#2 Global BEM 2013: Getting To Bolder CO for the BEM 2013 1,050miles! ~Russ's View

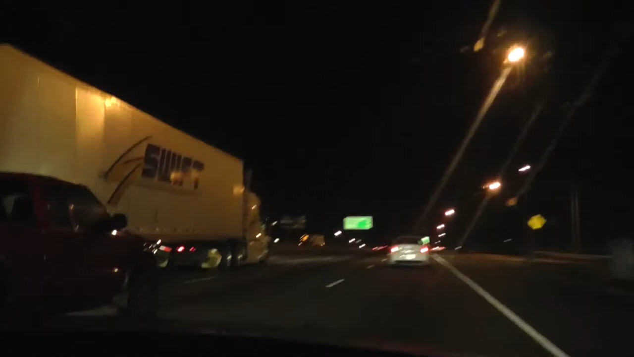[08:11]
That didn't help me at all because there's nothing about Denver on there. But that's okay because we passed the Denver airport and we're taking the bypass to go to Boulder.
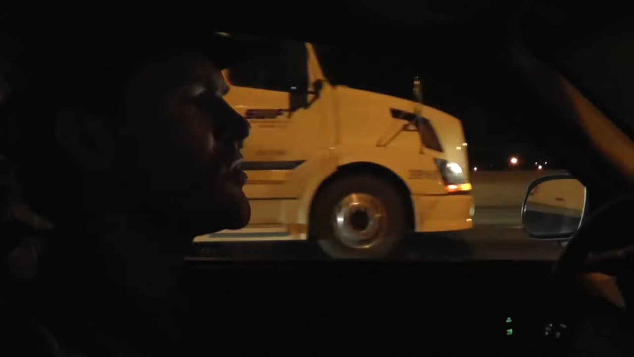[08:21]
Oh, we're basically in Denver. This is Denver.
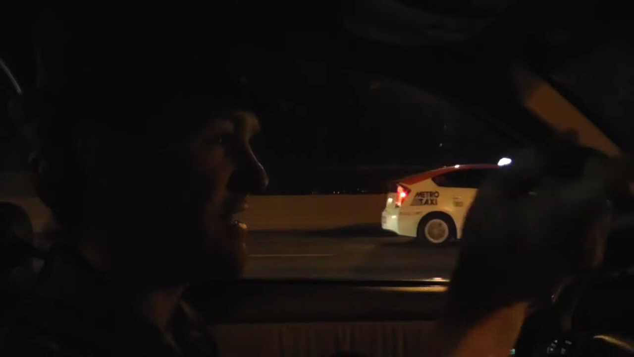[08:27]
Have a look around. It's dark, I know.
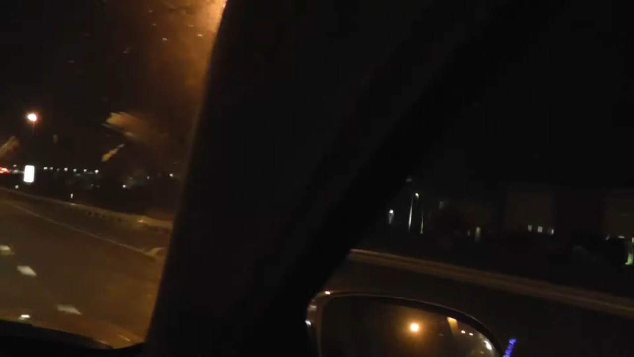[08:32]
You get the point. There it is. Can you zoom in on that side? We are going to Boulder.
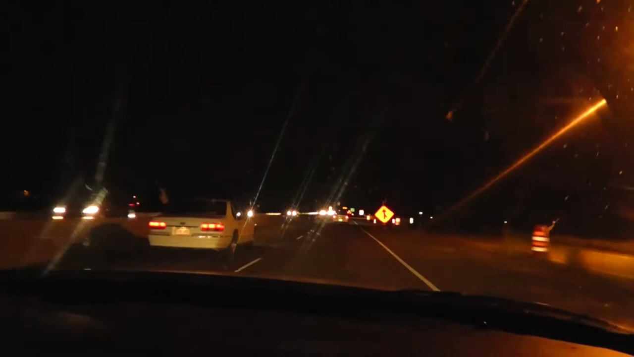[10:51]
We're trying to drive the speed limit. Turning. Oh, we're like almost there. There's our signs. See our signs. Keep right at the fork. Oh, right. Daddy went the wrong way. Why didn't you go the right way? I don't know.
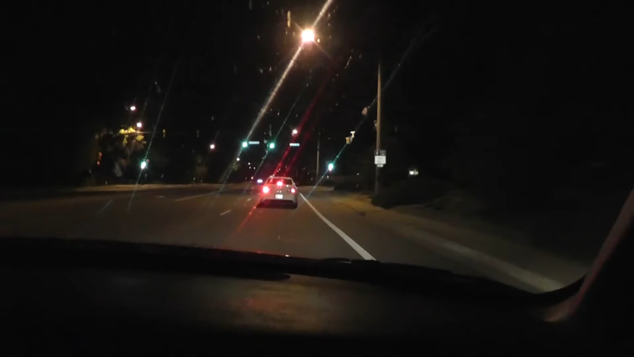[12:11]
Turn right. Yellow light. Turn right at the yellow light. Turn right at the red light. I'm turning in the red light. Red light, run the red light. I'm running the red light right. I went right and ran the red light. Continue straight. Oh, continue straight. Okay. Look at that junk. Holy macaronis, look at that junk. Did you see that? You can't see. Oh, I told you it's dark out. You silly. You're so silly. No, listen. We're almost there. This is awesome sauce.
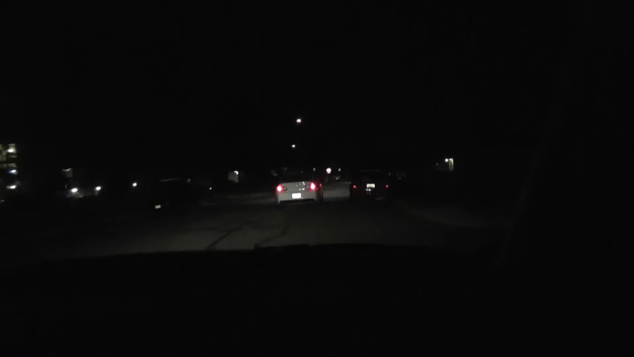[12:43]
This is kind of fun. This is like a two-lane road, honey, so you need to stay on your side. Oh, there's no line, so I'm going to stay wherever I feel like I need to.
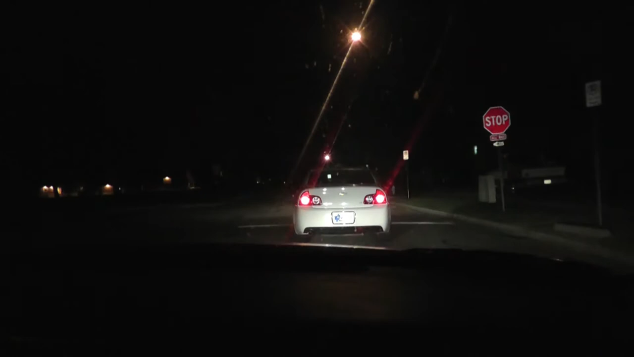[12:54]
Which is wherever it is I have to drive. Look at that truck just parked up there. Almost looks like it's parked in the grass. It's a parking lot up there.